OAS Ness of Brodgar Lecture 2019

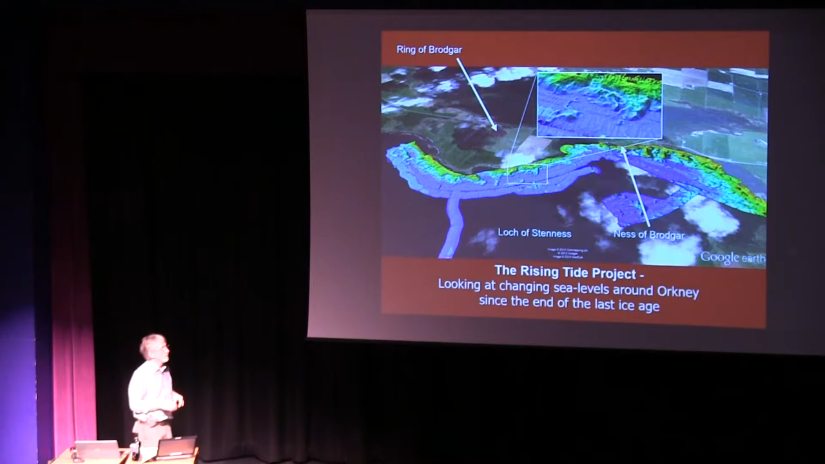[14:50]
But it does give you a sense of potentially what the change in land form would have been due to changing water levels.
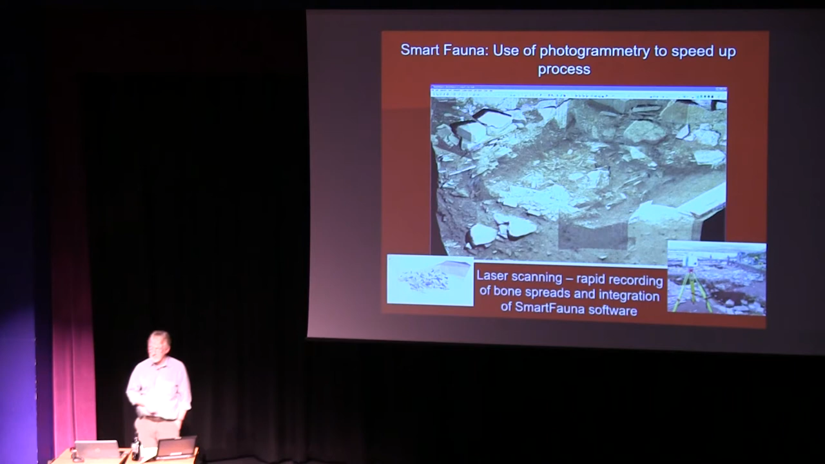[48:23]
You're looking at a massive amount of bone, perhaps somewhere in the region of 400 to 600 cattle.